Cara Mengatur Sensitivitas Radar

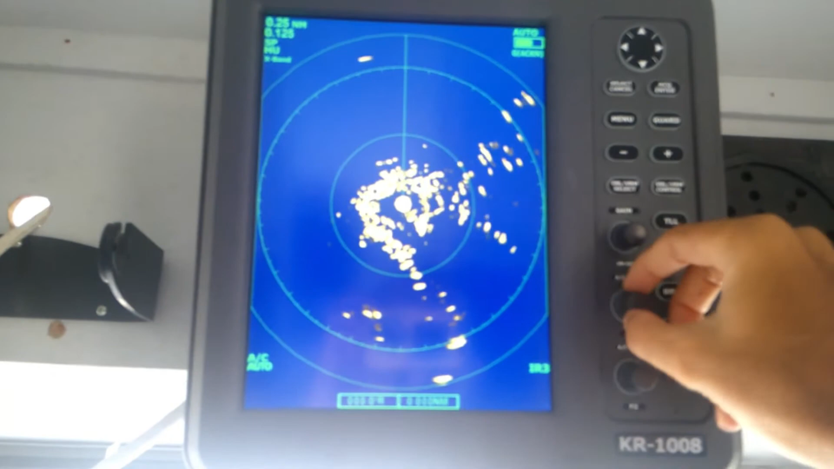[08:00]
kelihatannya kalau gelombang laut itu terdeteksi gelombang tinggi maka radar ini display radar ini sama seperti sensitifitas gain akan menjadi seperti ini
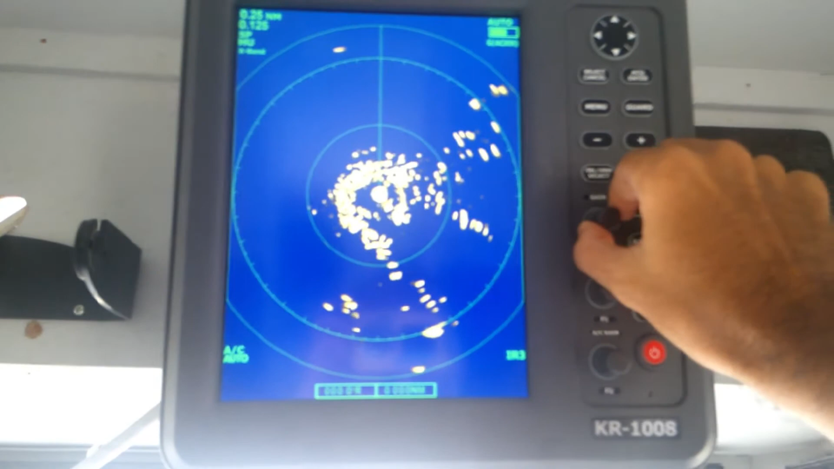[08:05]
bentuknya kalau kita minum minum selesai kalau kita jauhkan
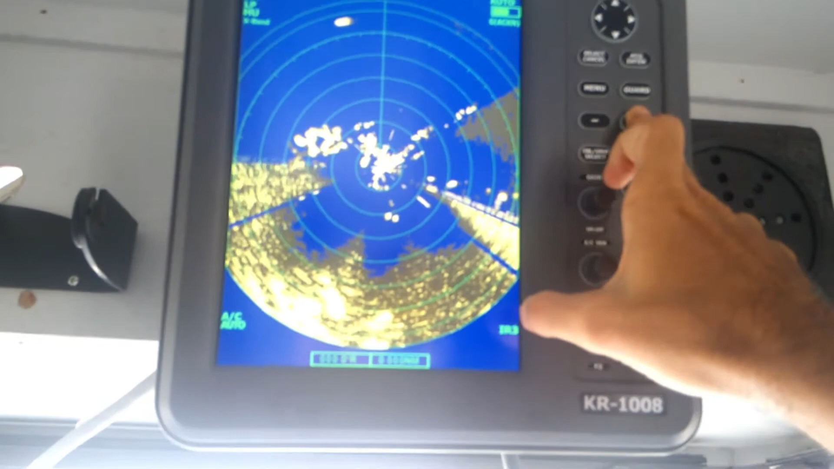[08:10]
nah akan seperti ini ini gelombang laut juga akan terlihat seperti ini sehingga kita atur dengan ACC ini sehingga
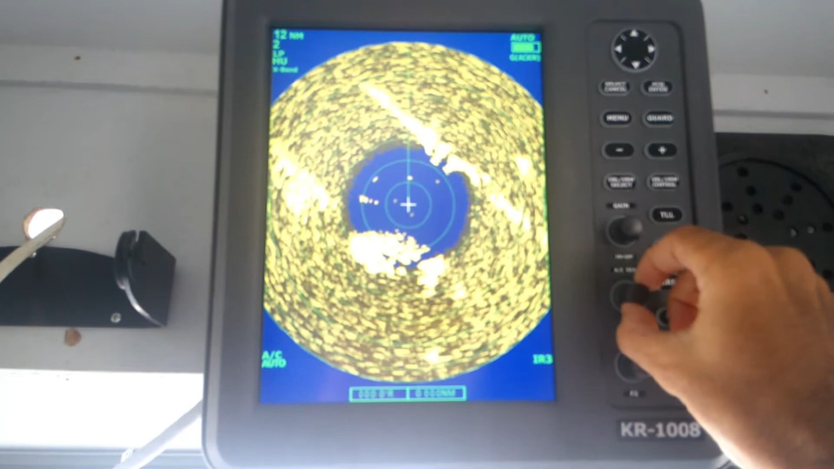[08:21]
akan berkurang gitu sehingga ACnya akan berkurang nah demikian juga dengan AC rain AC rain ini justru berfungsi untuk mengatur ketika hujan hujan ini juga akan berpengaruh pada penerimaan sinyal
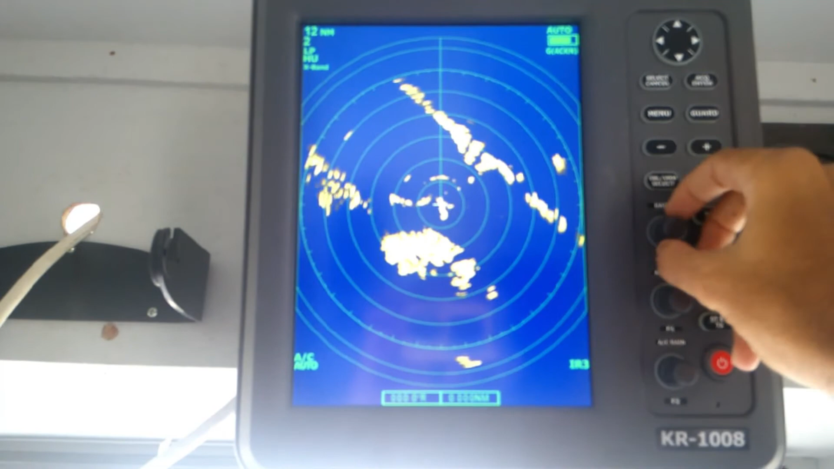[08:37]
radar jika hujan deras juga display radar akan terlihat seperti ini dan
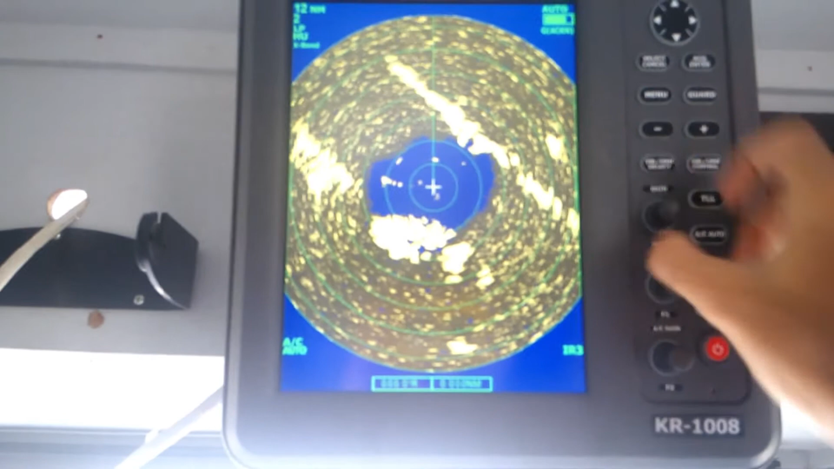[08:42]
ini pengaturannya justru dengan menggunakan AC rain ini
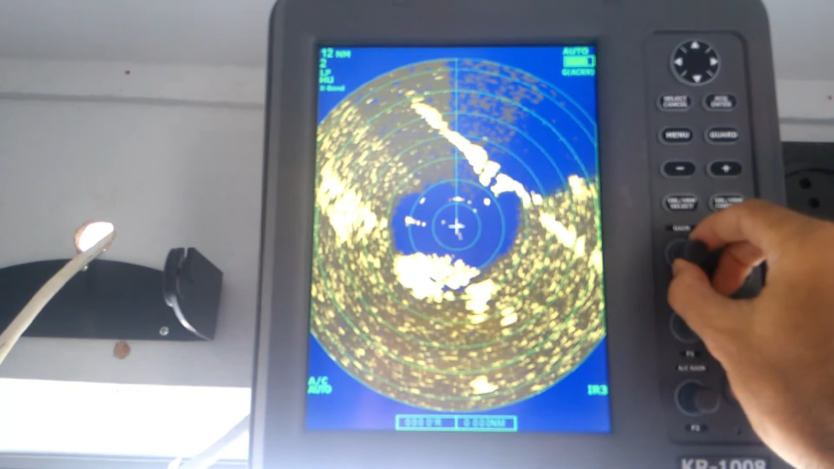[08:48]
nah ini sebetulnya temporary saja kalau ini untuk gelombang laut dan rain ini ketika saat hujan kalau gelombang laut sedang tenang ini mungkin juga belum tentu dapat digunakan dan AC rain ini juga kalau suatu sedang cerah ini juga tidak tidak tidak perlu digunakan yang penting
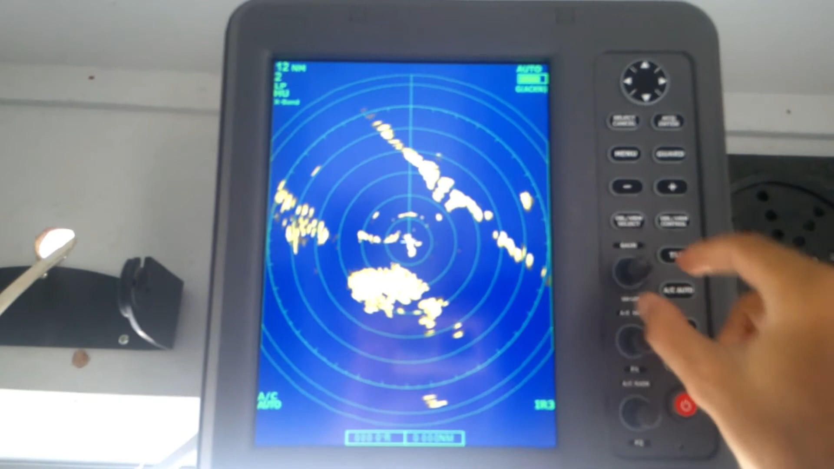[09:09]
adalah gain ini fungsi pengaturan sensitivitas
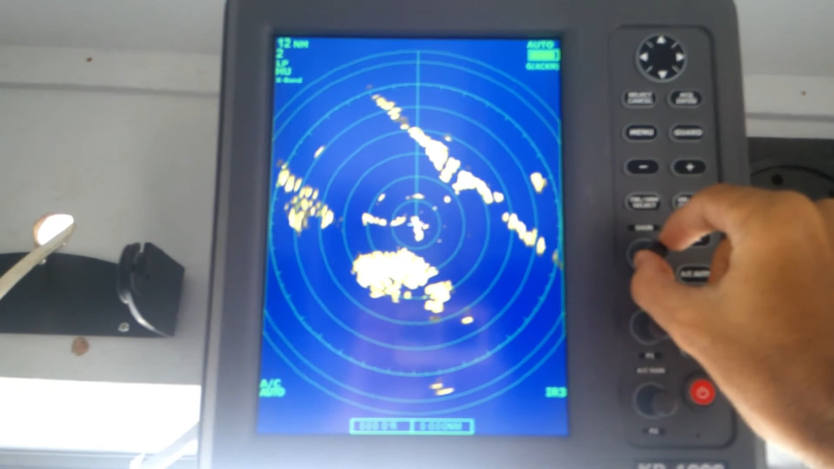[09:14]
penerimaan receiver ini penerimaan sinyal radar ini dengan menggunakan gain ini oke itulah cara mengatur sensitivitas radar on wah dengan menggunakan tombol gain